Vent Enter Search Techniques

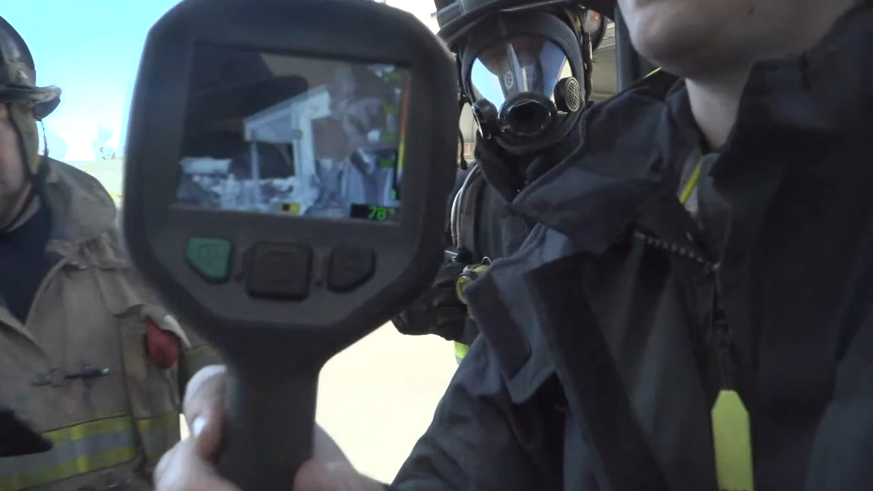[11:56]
So, you know, if you get in and it's white and the temperature thing is at 1,200 degrees because it says it right here in the corner,